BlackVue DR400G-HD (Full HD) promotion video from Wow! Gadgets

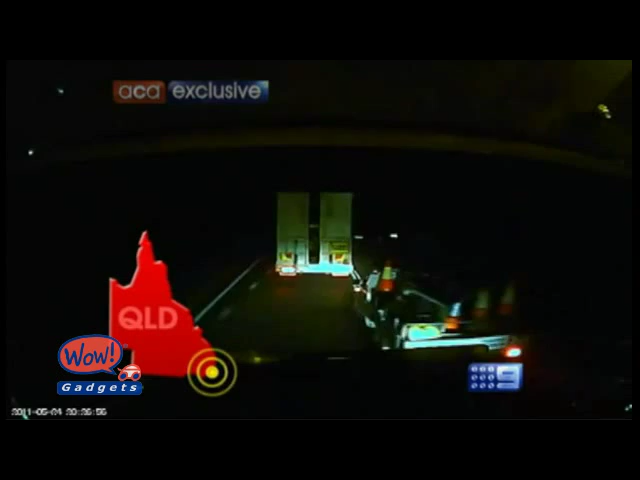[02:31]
Crossing a white line to try and overtake straight into oncoming cars.
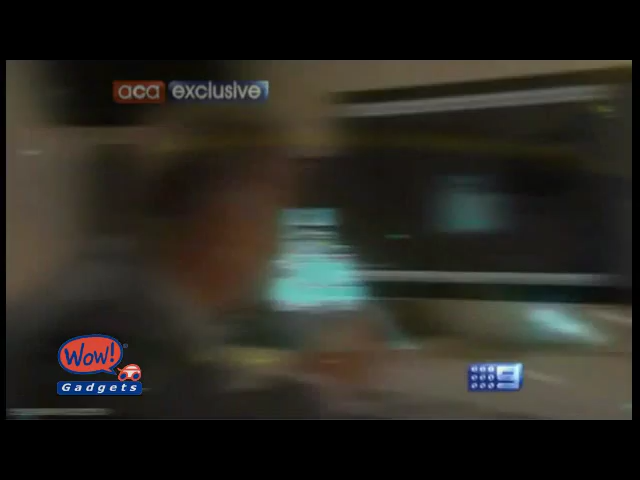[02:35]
That was incredibly close. Had that vehicle not been able to get back in, there would have been a head-on crash.
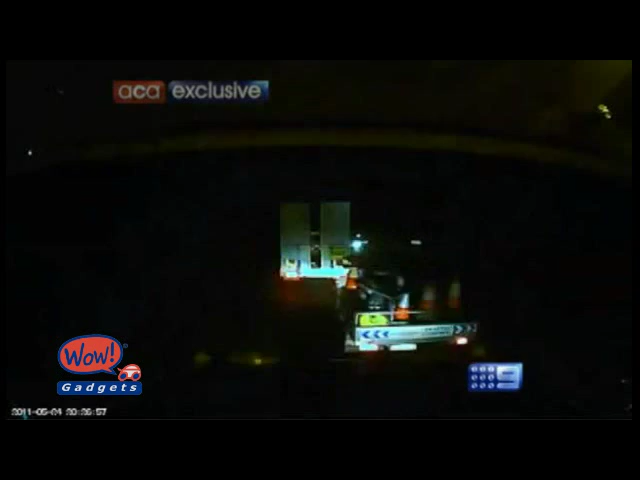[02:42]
But wait, that's not any old vehicle. Look at the witch's hat, lollipop signs and writing on the back.
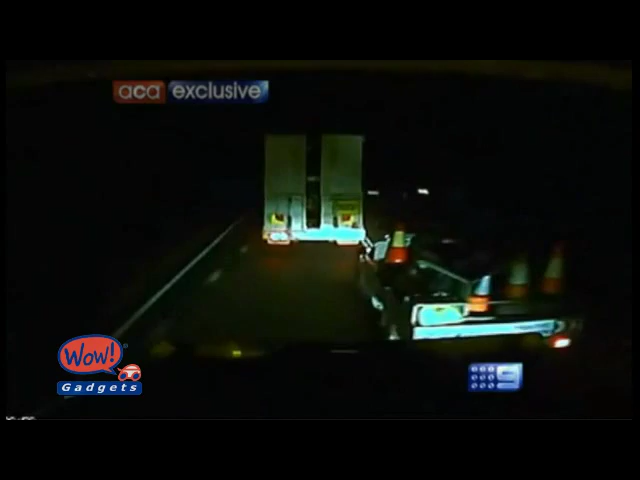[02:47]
It's from traffic management and all. That's not the way you manage traffic flow. That is downright dangerous.